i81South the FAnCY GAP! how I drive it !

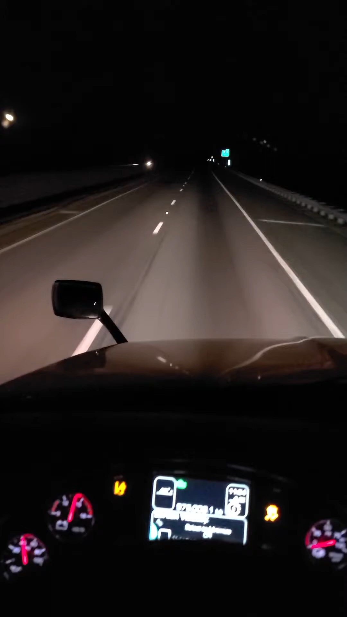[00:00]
Hey guys, this is the Dreaded Fancy Gap. So, almost at the top of here right now. Fancy Gap. Should I see that? The Dreaded Fancy Gap. So, almost at the top of the mountain.
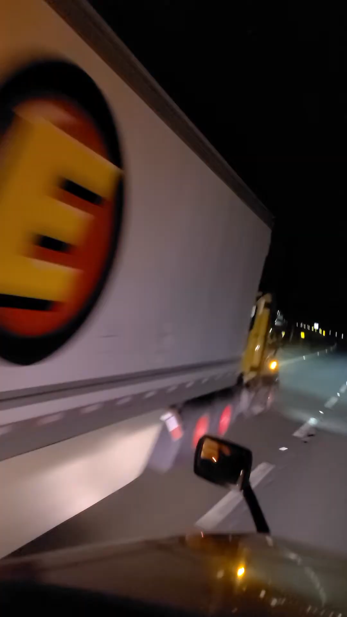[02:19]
Almost, man. Yeah, that's just going up slightly.
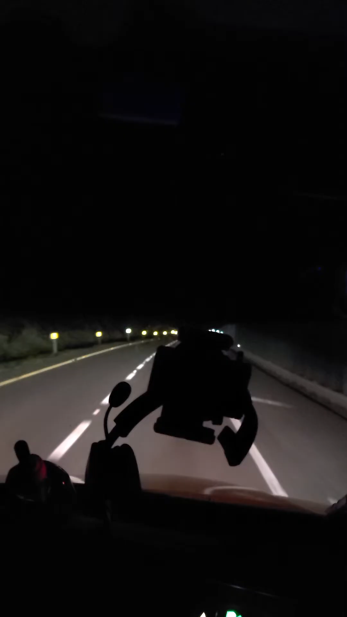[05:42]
And I stay. Stay at around. Show him his lead. 45. 50. You see him? He go around, he light, he a high shot.
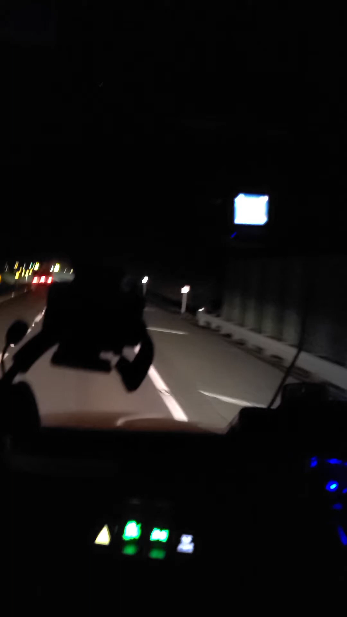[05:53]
You know? He don't need air brakes. And his brakes may not get too hot trying to stop down this hill.
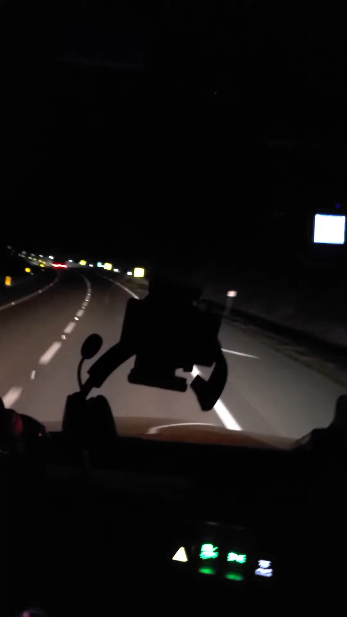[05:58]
And I'll tell you what. You know? You don't drive right on this fancy gap? See how that thing's fixed with Steve like that? No, no, no. You don't want that. If they pick up Steve boy, you'll be going off that little ramp. You don't want stuff like that. Not at all. Not at all. This ain't that good old low gear. Once that thing gets to a certain gear, it's going to lock on in.
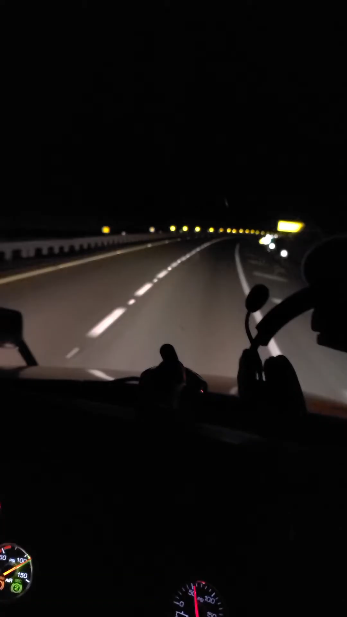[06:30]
That's not what you want. See that's a runaway ramp right there guys. That's if you was in that wrong gear and you let the brakes smoke. Yeah. You don't want that. You don't want that at all. You're going down this mountain, you won't be in the right gear. In that wrong gear, boy, the brakes going to catch fire. Look at that. Look at that. You'll be down there on fire.
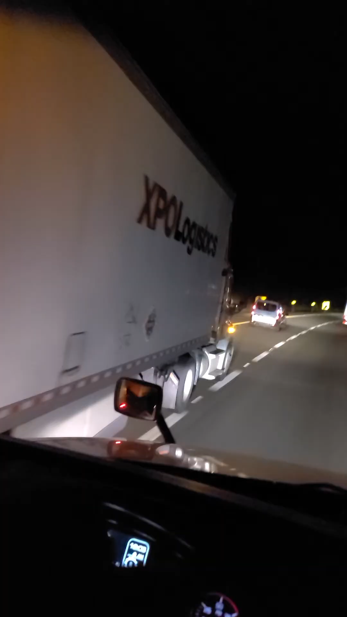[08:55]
Oh boy. He riding over the line. And everything. And he got doubles. Like he. He's an issue. And he riding that little four wheeler. That four wheeler decided to stop. He gonna punch him. Look. Look at him. He just riding. Now. We get to the low part of the elevation. So. You kind of. You know. You kind of. You know. Let her do her thing a little bit more. I'm gonna take her down the. Engine break too.